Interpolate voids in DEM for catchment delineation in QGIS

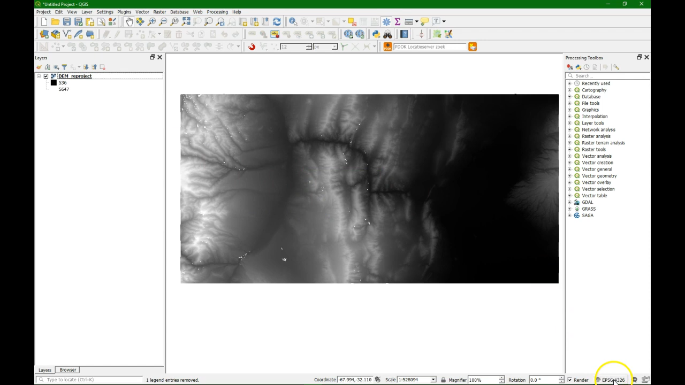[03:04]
Okay, so now it's re-projected. I'll change also the projection of the project. And now I'm going to interpolate the voids. If you look for fill you see the fill syncs algorithms but there's also the fill node data function here under GDAL.